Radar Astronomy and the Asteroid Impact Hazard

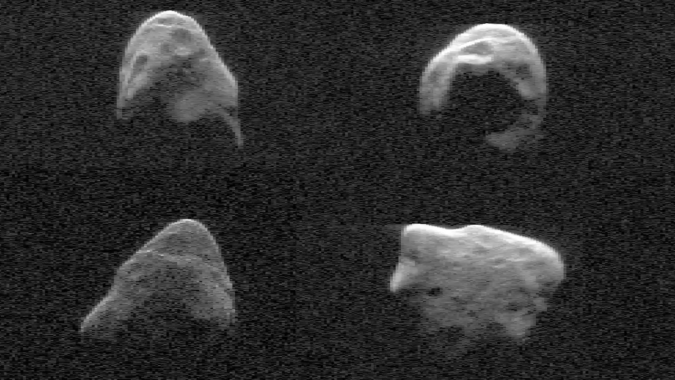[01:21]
The second important role of radar astronomy in the asteroid impact hazard has to do with the physical characteristics of the potential impactor.
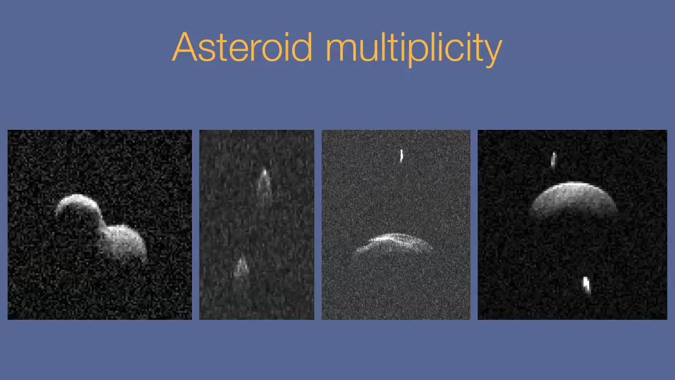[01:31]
Perhaps the most crucial thing we would want to know is whether we're dealing with one, two, or even three objects. Radar instruments have a unique ability to diagnose binary and triple asteroids,
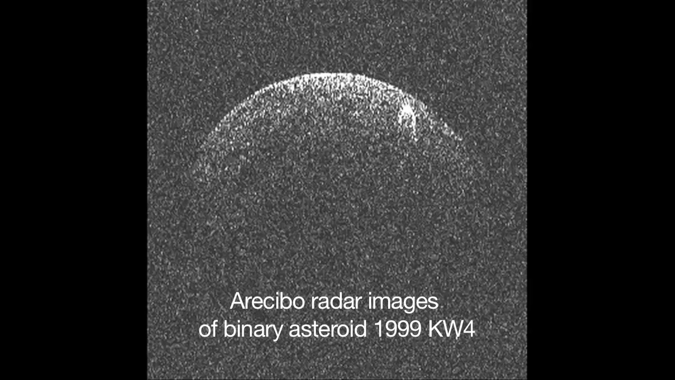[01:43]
and this knowledge is essential for impact hazard mitigation efforts,
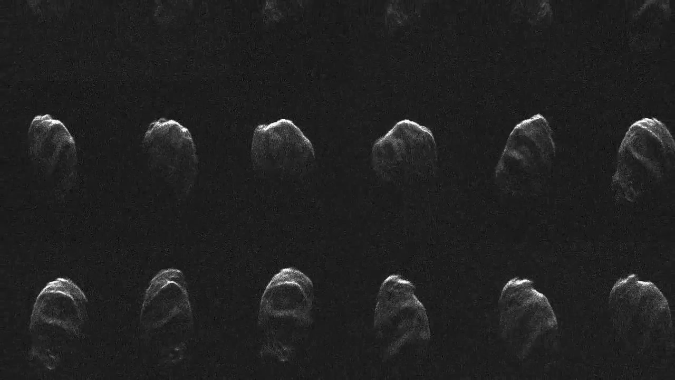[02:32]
With a sequence of such images, we can create three-dimensional shape models.